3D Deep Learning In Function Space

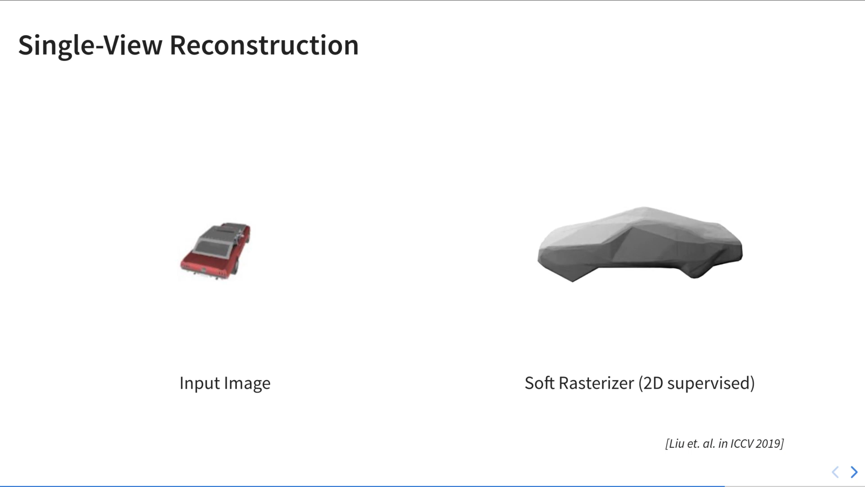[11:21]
We start with a 2D supervised mesh based baseline and then our 2D supervised model.
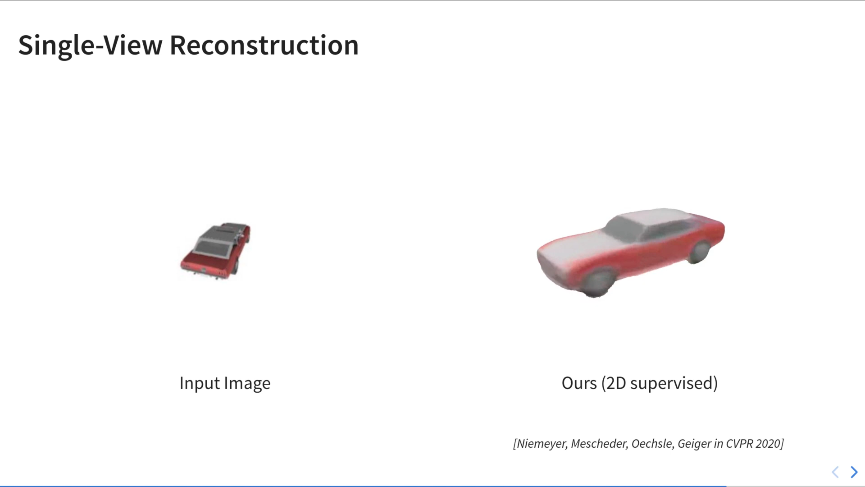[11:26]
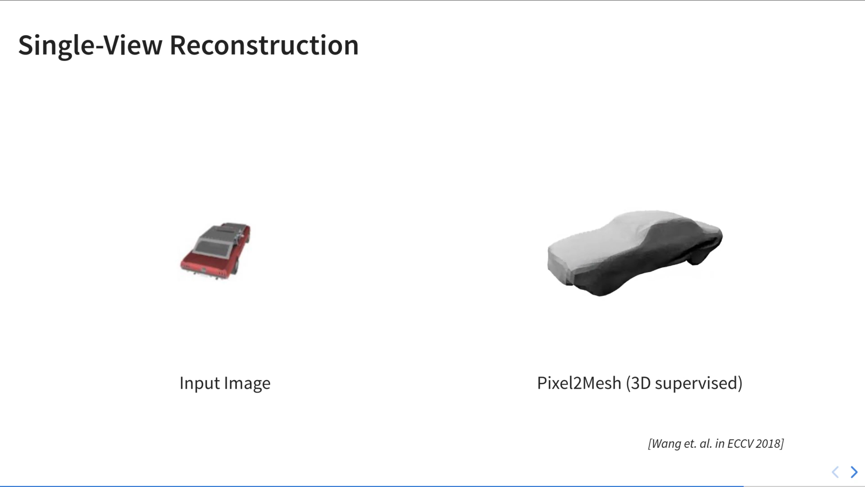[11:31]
Next, we show 3D supervised mesh based baseline and then our 2.5D supervised model. While all methods are able to infer plausible 3D geometry, we can see that our methods are not restricted to certain topologies and lead to smooth results.
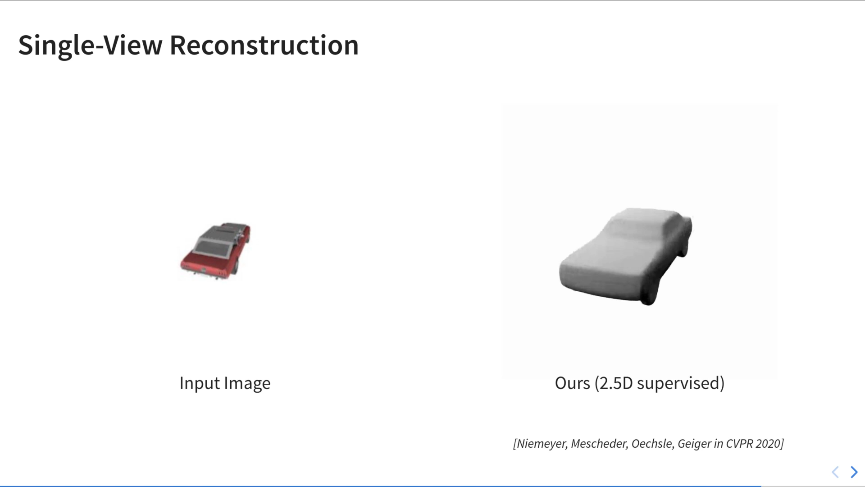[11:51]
We are further able to predict accurate texture information when we additionally train with the RGB loss.
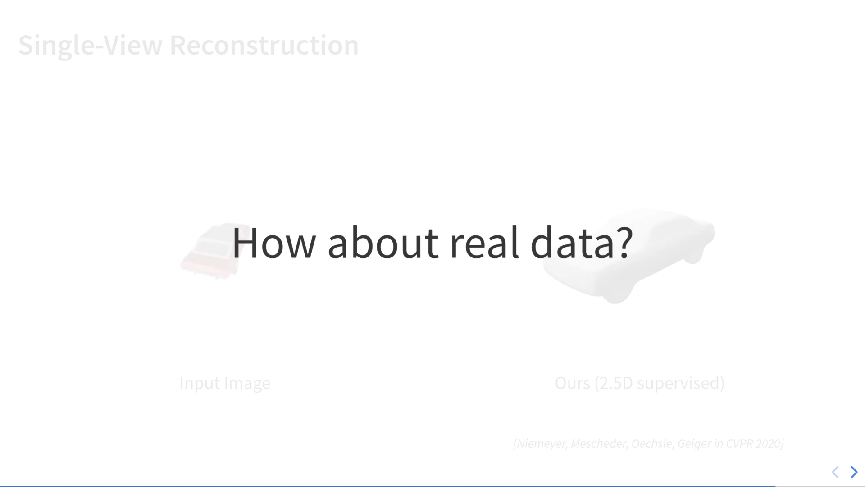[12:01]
And how about real data? We show the shape, normal and texture prediction of our model trained with multi-view images in sparse depth maps.
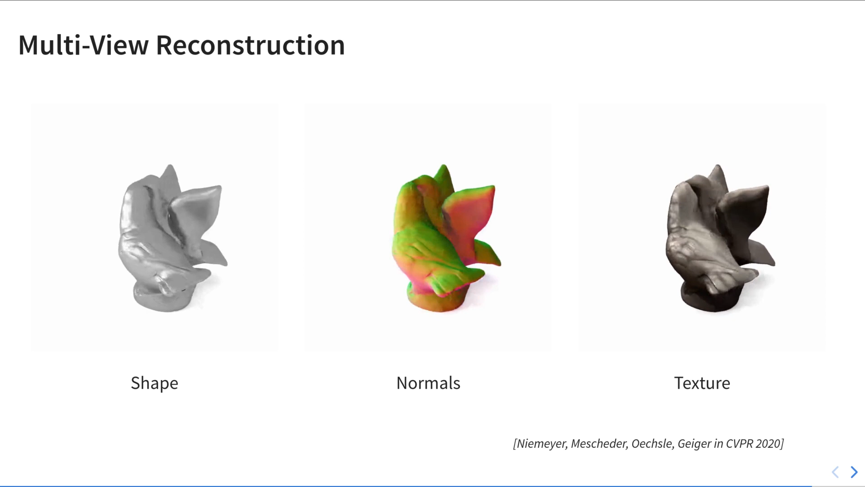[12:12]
And here we show the same for another object from the DTU dataset.
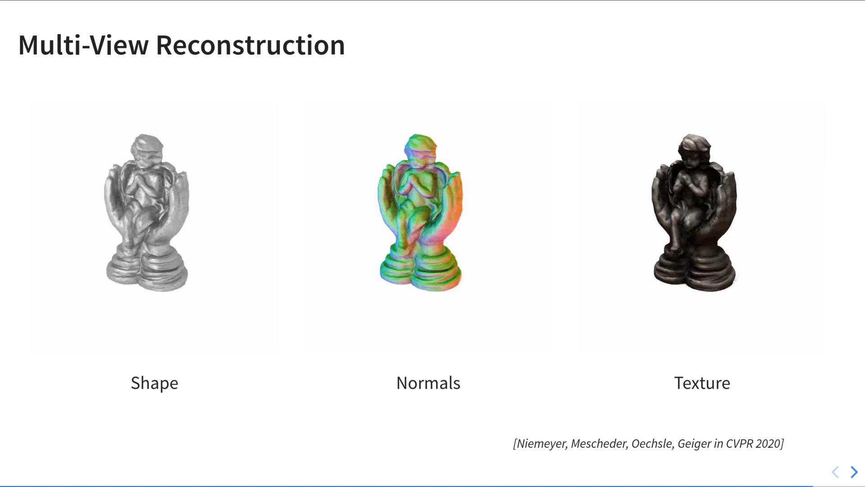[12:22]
We can see that our model is able to predict accurate shape,
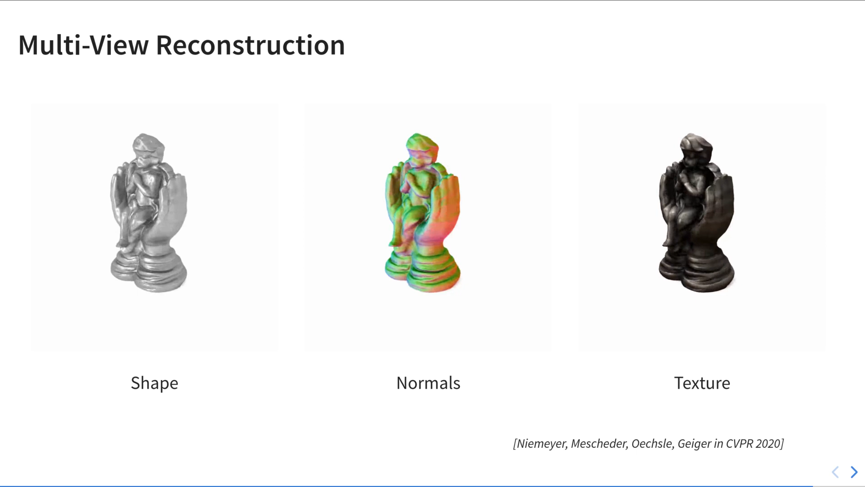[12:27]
normal and texture information for these real-world scenarios.